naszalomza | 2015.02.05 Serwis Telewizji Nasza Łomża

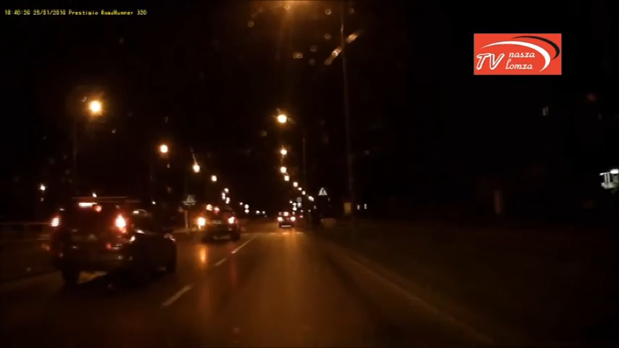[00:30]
O komentarz poprosiliśmy łomżyńskich policjantów. Po zapoznaniu się z tym nagraniem należy stwierdzić, że kierujący tym pojazdem terenowym ominął pojazd,